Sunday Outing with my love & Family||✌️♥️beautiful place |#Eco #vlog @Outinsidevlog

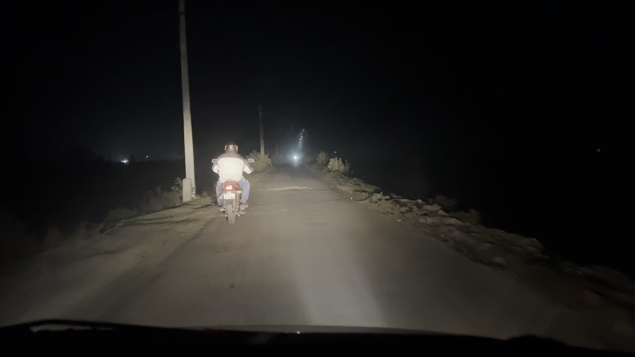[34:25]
এটা হচ্ছে কামদুনি রাস্তা, তো আমরা খড়িবাড়ি থেকে ঢুকেছি, পুরো শুনছো রাস্তা।
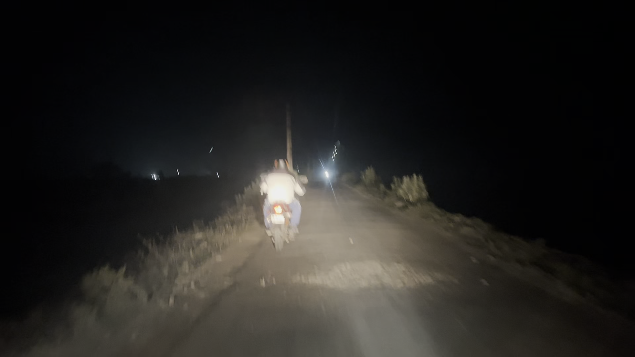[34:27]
এখন মোটামুটি খড়িতে বাজে হচ্ছে 8:54।